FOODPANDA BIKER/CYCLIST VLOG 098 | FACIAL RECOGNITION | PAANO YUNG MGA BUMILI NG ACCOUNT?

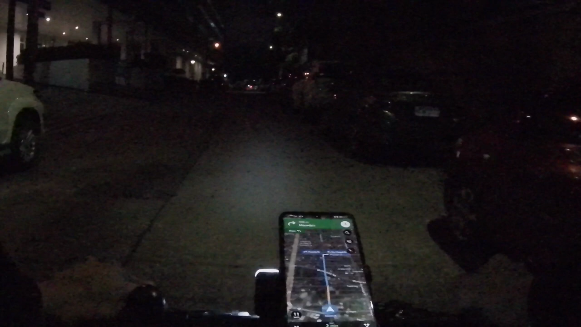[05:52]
dito yan sa welcome rotonda salamat sa pagturo sa akin sir kung saan pe pick up ha nagbago na pala yung pick up dyan nasa gilid na kasi dati eh sa loob mismo eh no